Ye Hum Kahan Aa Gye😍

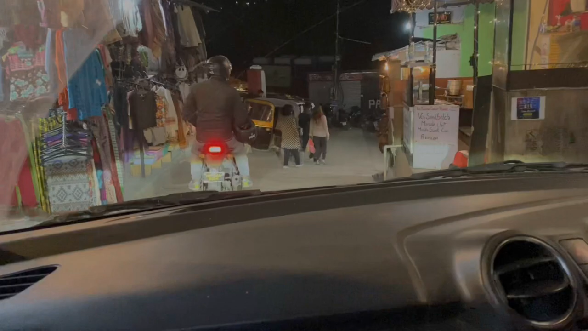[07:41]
पहले हम पार्किंग के लिए जगह ढूंढ रहे हैं, फिर हम कुछ खाने पीने जाएंगे किसी जगह में अच्छी सी, बाकी देखते हैं।
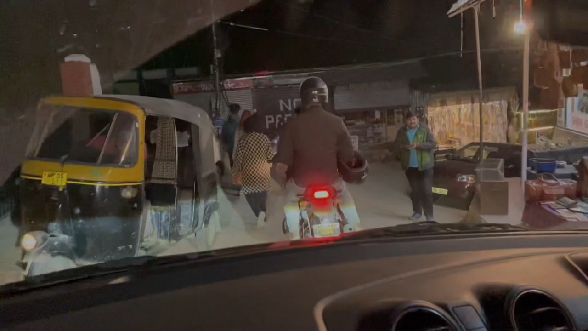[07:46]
बाकी तो सही सीन है, बस पार्किंग नहीं मिल रही है यहाँ पे ऊपर।